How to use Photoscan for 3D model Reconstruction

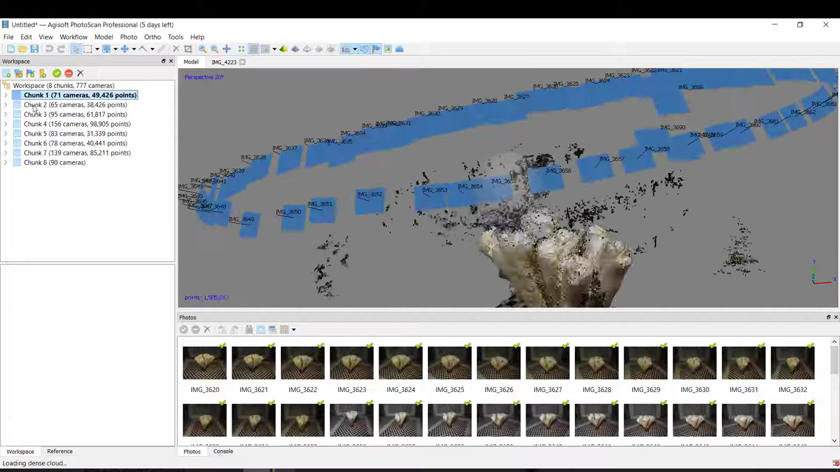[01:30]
So I will show you here how it works.
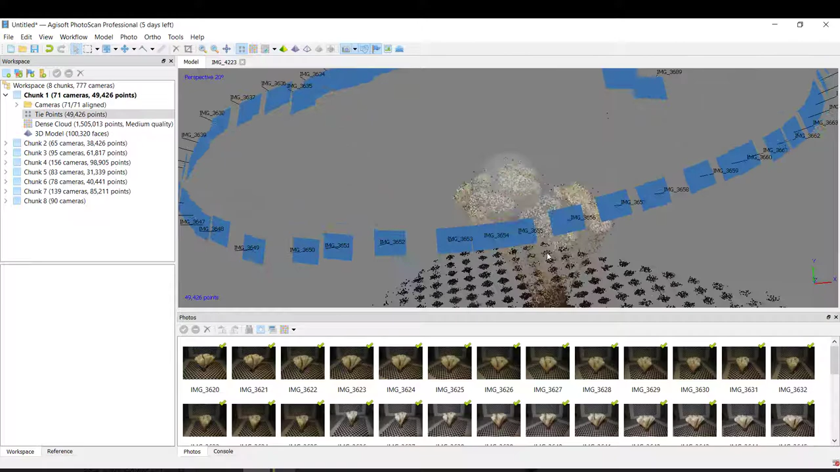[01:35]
Type points, so this is the first impression that I can have of my coral.
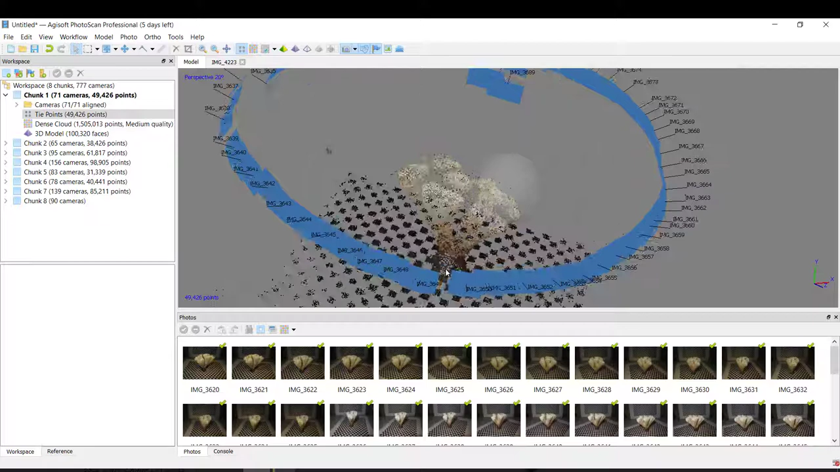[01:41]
As you can see here in blue it's all the picture that the program recognized. Okay, as you can see the camera recognized 71 of 71 photos that I put over here.
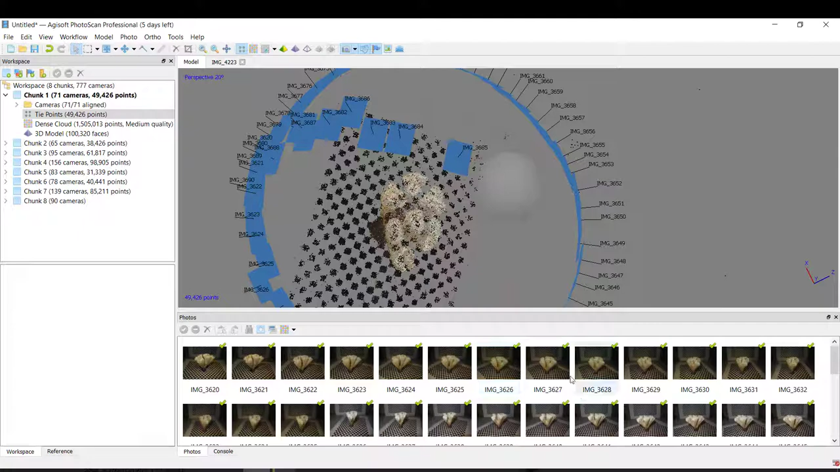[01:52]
And as you can see the circle show a perfect recreation.
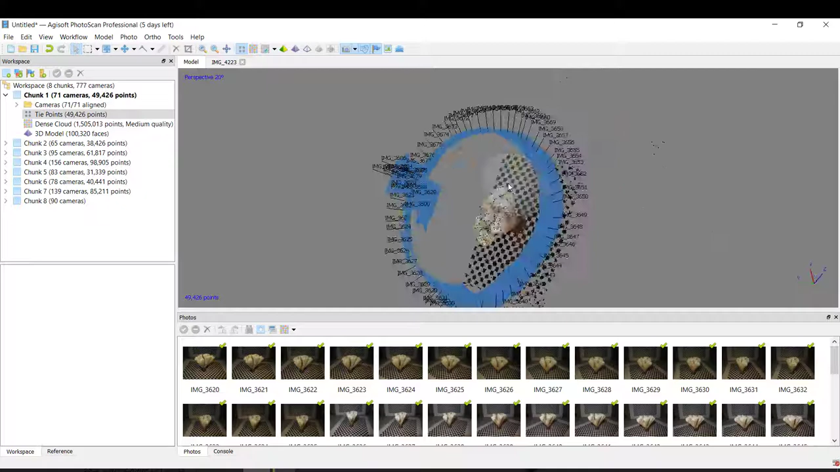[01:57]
And this is our first step with all of the points.
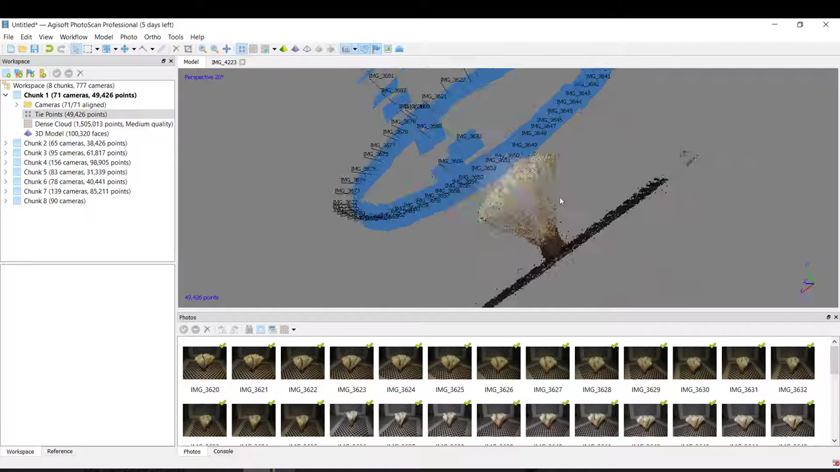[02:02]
Okay. After this we came here and built the Dance Cloud.
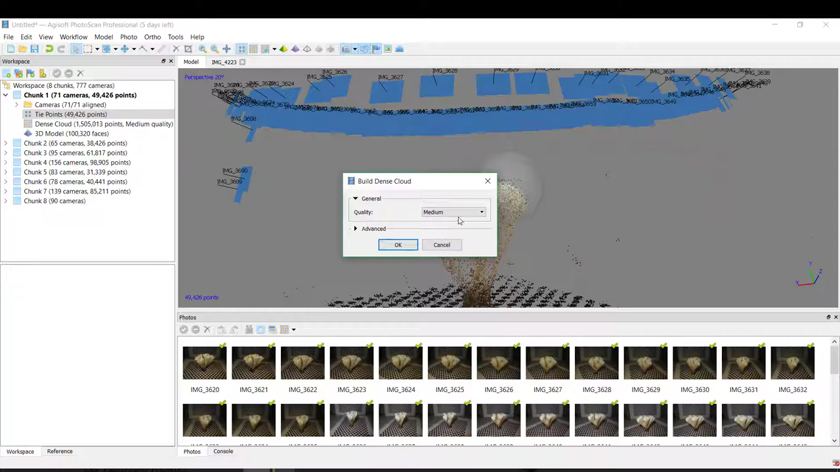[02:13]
In this case we can put just a medium quality and okay. And of course I'm not going to do it again because this will take a good time.
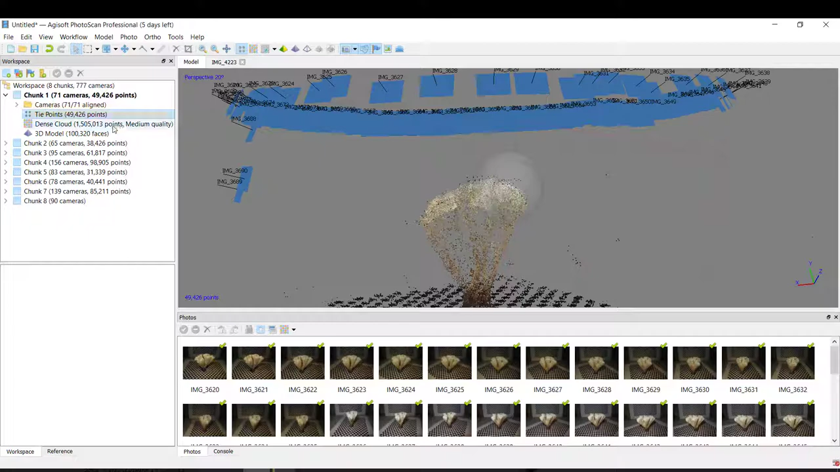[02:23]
After that we can see here a lot of them.
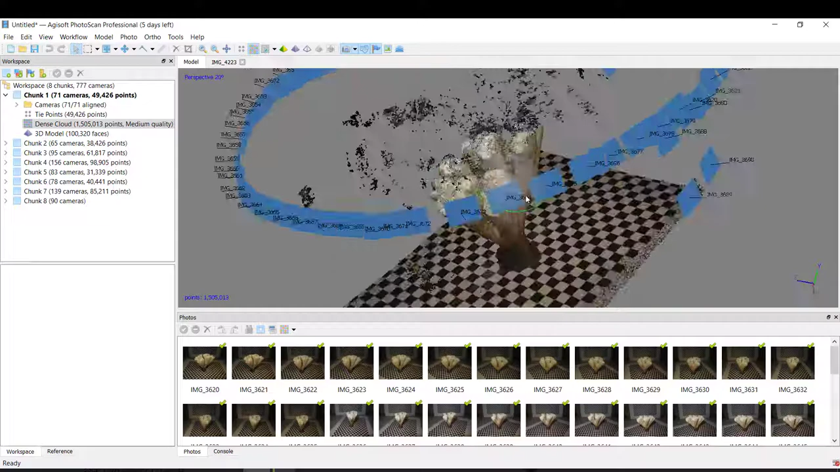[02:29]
A very good reconstruction as you can see.
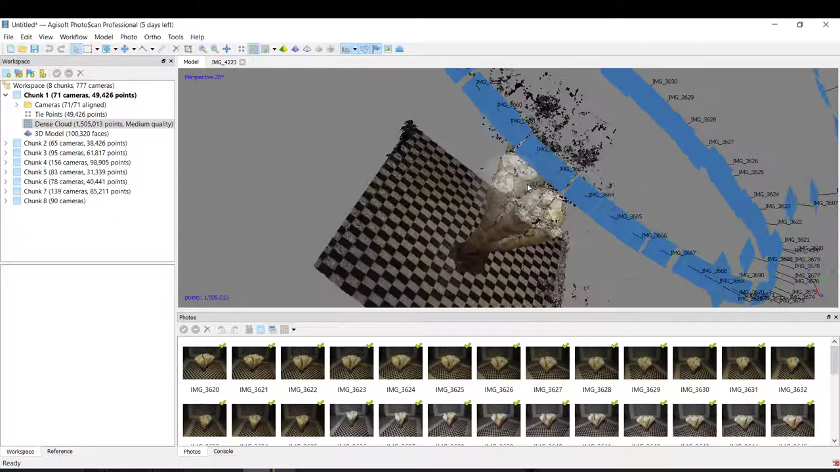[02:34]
And for example these black parts we can delete it. Came in here. And select it. And then delete. You see. We can do it again. To help to delete this black point that I don't need.
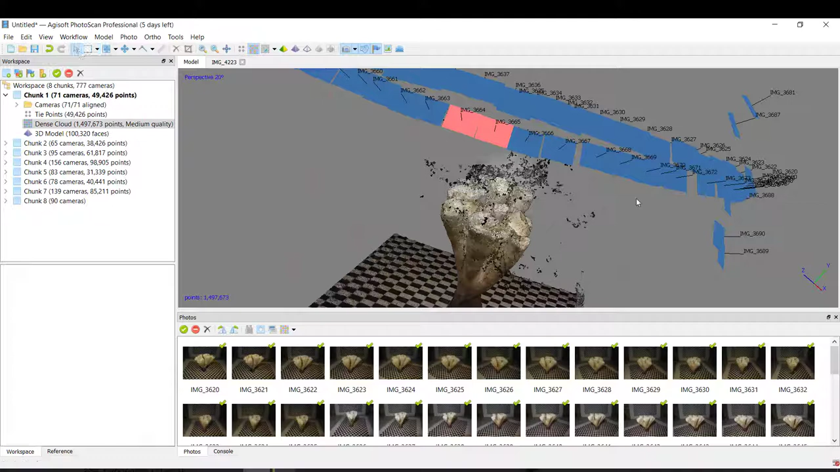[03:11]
That doesn't make part of my coral. Okay. So the last step is basically a 3D model. Again in workflow. And build the match.
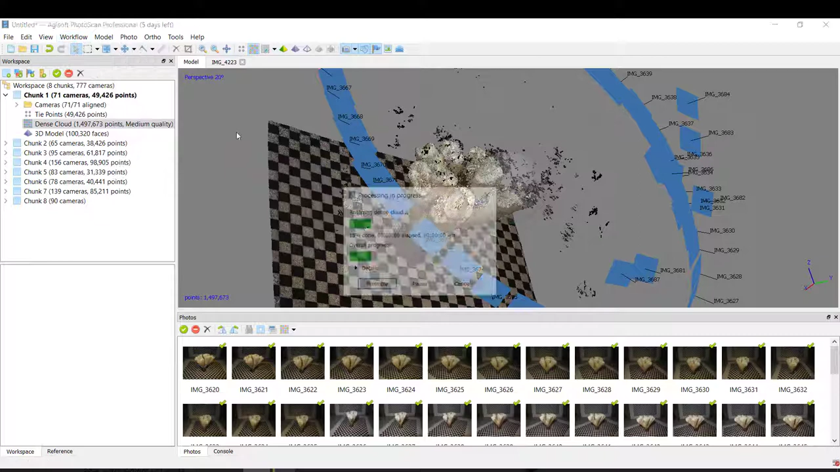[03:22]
Here you basically leave it. The source data is the Dance Cloud. The surface type is the 3D. And also here is the Medium.
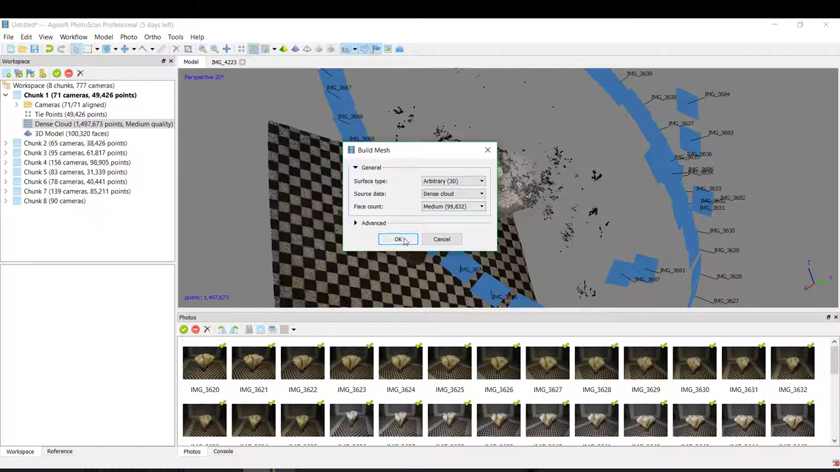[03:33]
Then okay. And our final reconstruction is like this.
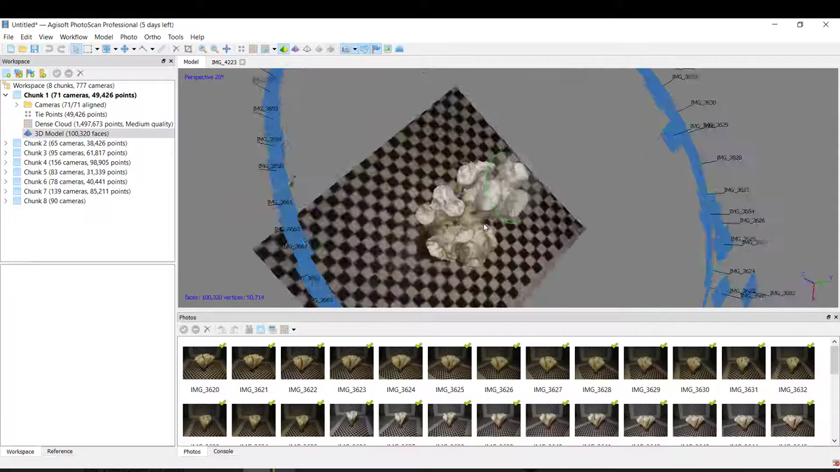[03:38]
It's much better as you can see.
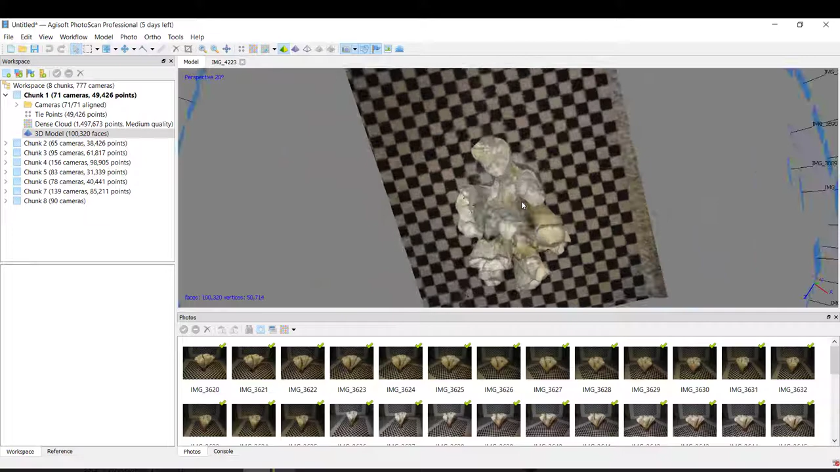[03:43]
So this is one of the first step for the recreation. And this is one way how to use the photo scan.